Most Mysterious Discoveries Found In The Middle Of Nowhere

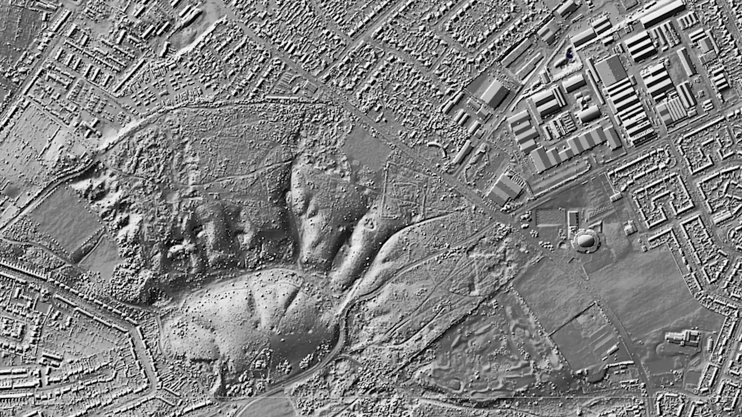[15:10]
They were able to map the entire area using this new technology, getting an unprecedented look at the remains of the fortress town.